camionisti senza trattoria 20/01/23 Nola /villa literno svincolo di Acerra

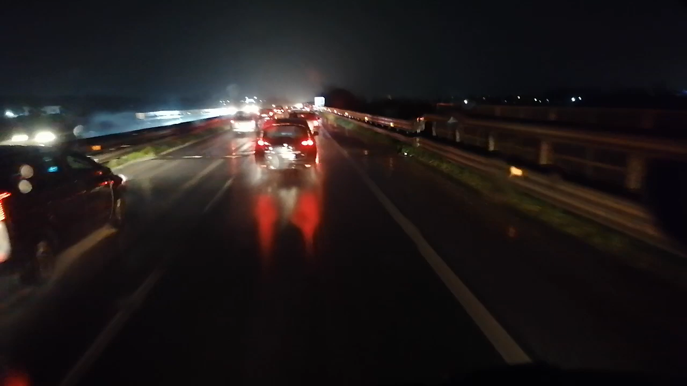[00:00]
eccoci qua ci siamo quasi allo svincolo abbiamo buttato le bane davanti non si è capito che cosa è un fulgore, un trattore, una motozza c'è carico fino alle stelle e queste teste di rapa che ci si mettono dietro e non lo passano
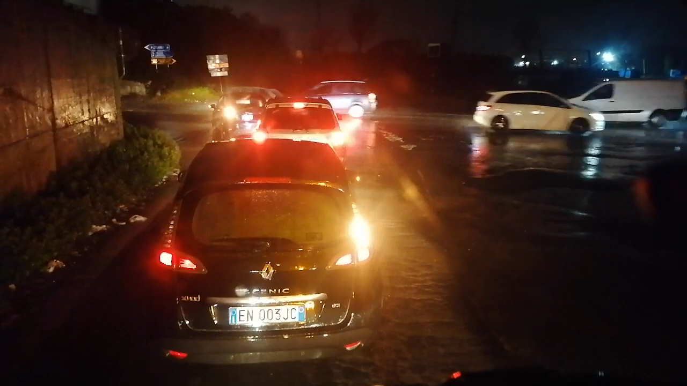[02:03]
già c'è tutto il ponte che già c'è una specie di allagamento ecco qua, super buche e allagamento
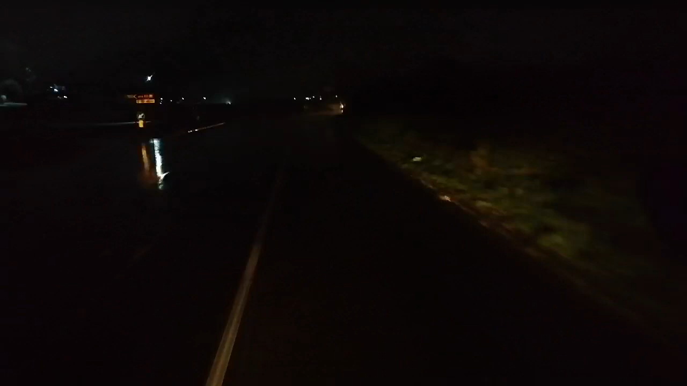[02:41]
ma tra l'altro quando piovo spariscono le linee di mezzeria si vedono giusto giusto
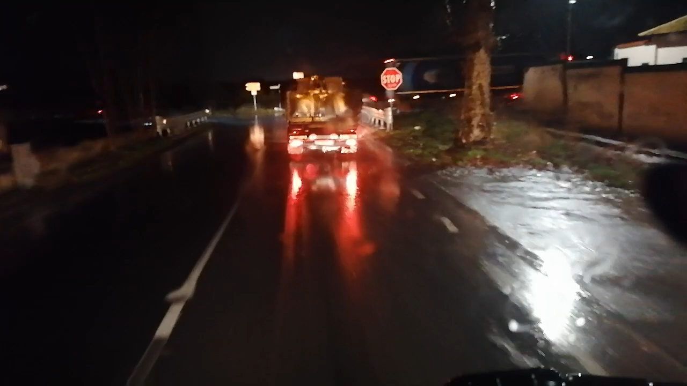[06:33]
Ora qua diventerà un'impresa perché nessuno cercherà di fermarsi. Ognuno, vedete, si lancia, nessuno si ferma. Ora se non blocco l'incrocio, chi sta il telefono sta facendo banane.